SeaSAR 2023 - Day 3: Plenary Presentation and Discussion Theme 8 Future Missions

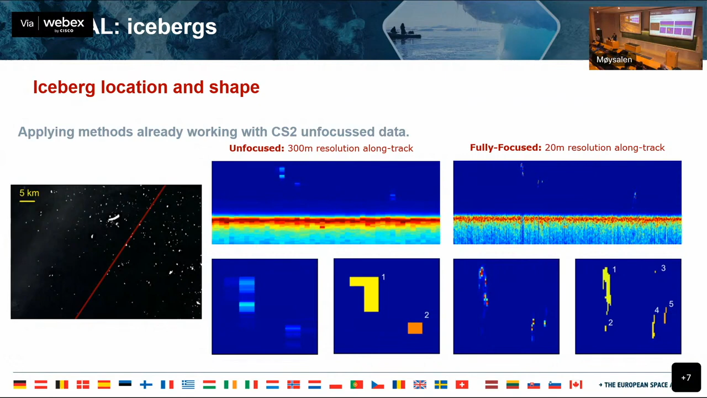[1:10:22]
unfocused uh retrievals that will be able just barely classify big icebergs but then on the right side you would see the benefits of the fully focused with a thinner resolution and and we could strike better characteristics and just uh point out some points uh for the discussion